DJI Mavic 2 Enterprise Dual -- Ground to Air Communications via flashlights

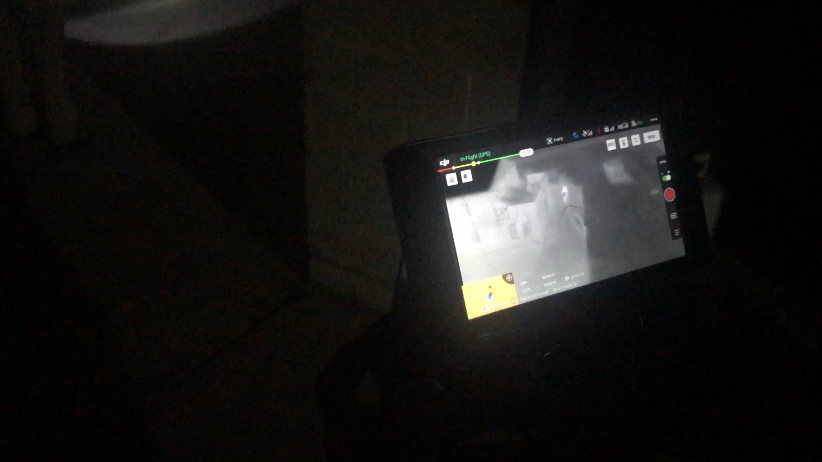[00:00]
Hey, it's Garrett Burrell. I'm out here doing some more testing with the Mavic 2 Enterprise 2. I'm out here with Corporal Smith and Don, and what we want to test this time is the ability to see flashlights in MSX.
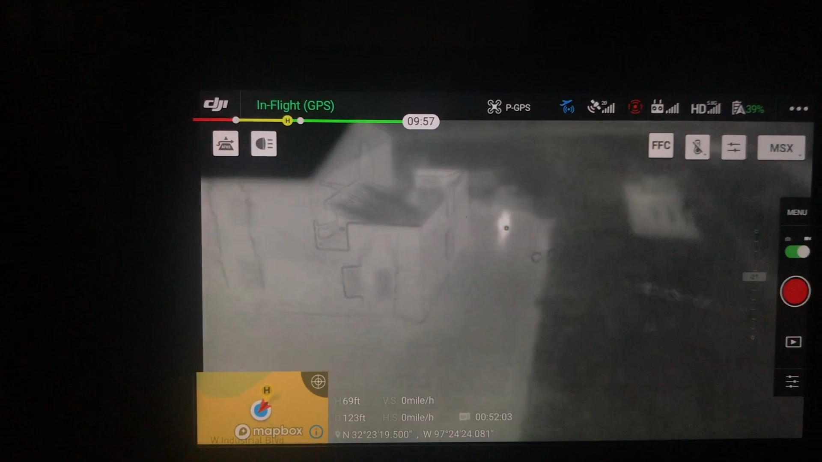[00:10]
The need for this, or the benefit to this, is the two-way communication. And one of them is, if you've ever been on a search with a thermal,
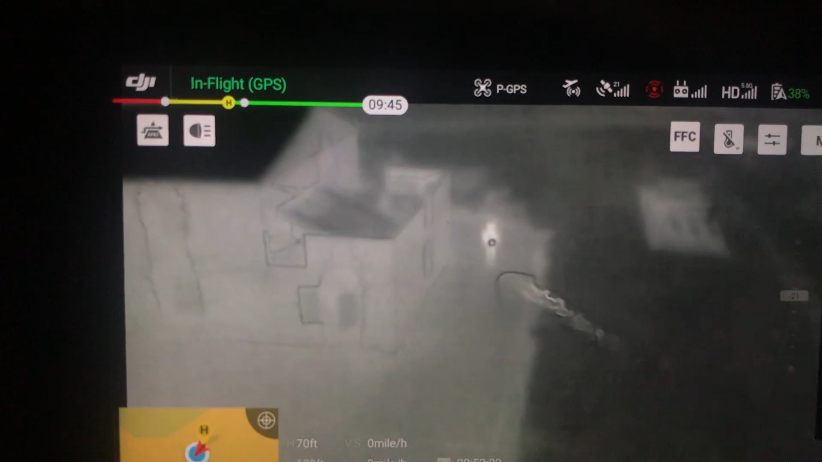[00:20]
say with the early version XT Gen 1, a lot of guys say, hey, can you see what I'm shining on my flashlight here? And, of course, you can't see their flashlight to know what they're trying to direct you towards, see if there's any kind of thermal signature. So, hey, Don, if you could just take a little walk with the flashlight. Turn to your right. There you go.
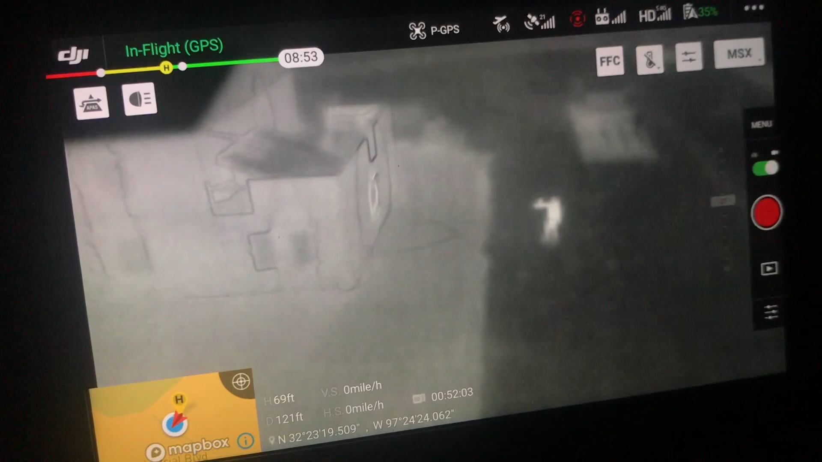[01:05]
So, anyway, there you go. It does work. Come on.